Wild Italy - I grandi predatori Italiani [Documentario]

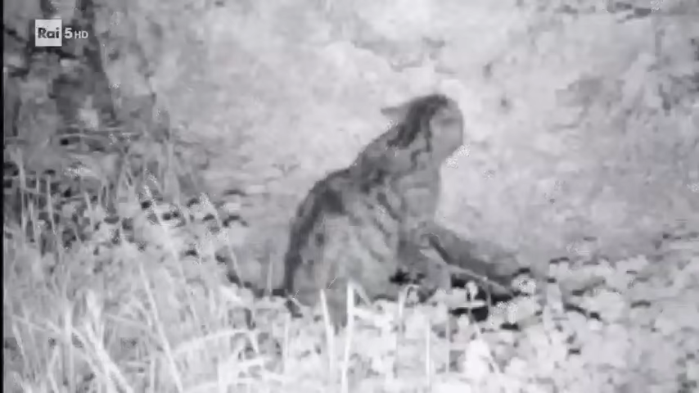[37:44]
zone che adesso sono umide, perché sono avvolte dalla nebbia, ma che conoscono i primi raggi del sole all'alba. L'animale è piuttosto amante anche di questi raggi del sole di primo mattino. La sudana è sempre posizionata in luoghi di difficile accesso, in mezzo alle rocce.
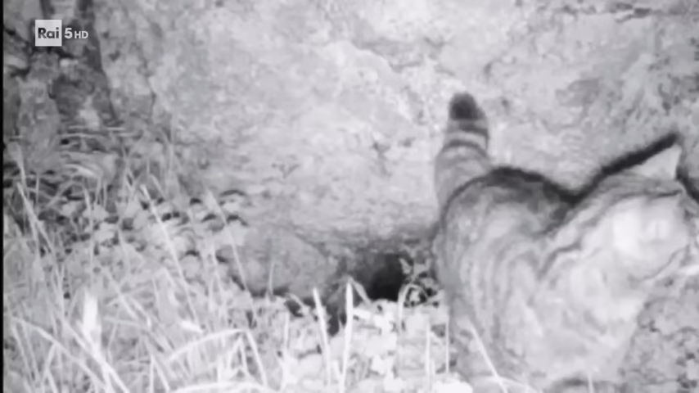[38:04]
Quelli sono luoghi dove maschio e femmina si ritirano e conducono vita rigorosamente separata. Il maschio possiede un territorio, un'ampia home range, all'interno del quale ci sono le tane delle femmine,
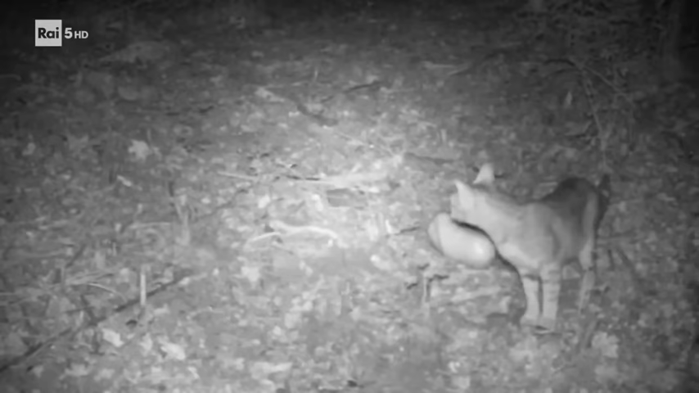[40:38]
il gatto selvatico torna nella sua tana con un bel dieci.